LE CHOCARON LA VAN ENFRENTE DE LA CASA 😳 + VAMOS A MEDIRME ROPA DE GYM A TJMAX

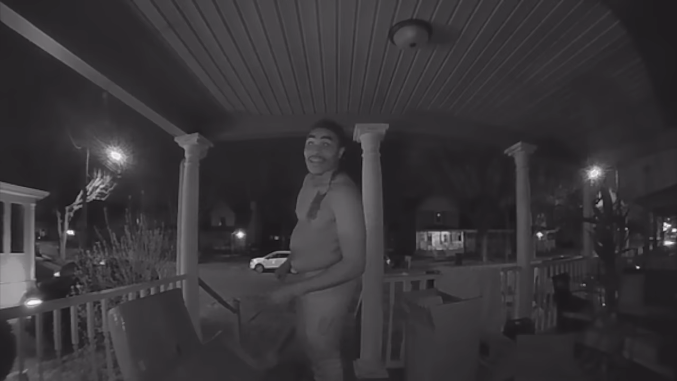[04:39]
somebody just hit your van at the corner Yeah, they just hit the corner It took your mirror
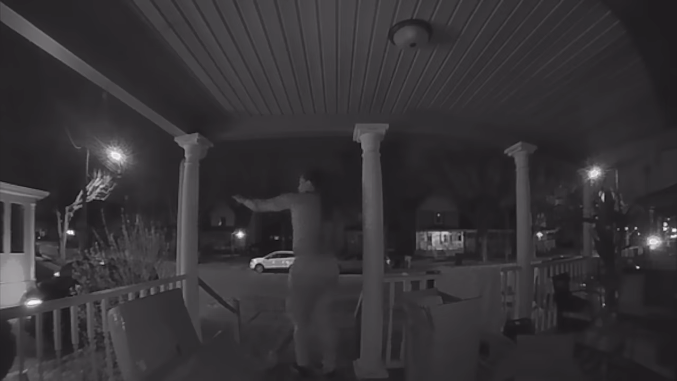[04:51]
Yeah, they're down there They have the corner right there Down there at the corner right now